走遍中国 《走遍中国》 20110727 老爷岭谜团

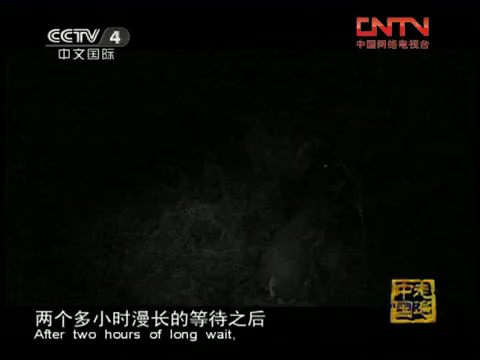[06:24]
两个多小时漫长的等待之后竟有两头野猪打着架从玉米地里旁如无人的跑了出来互不相让撕咬了近一个小时才最终离去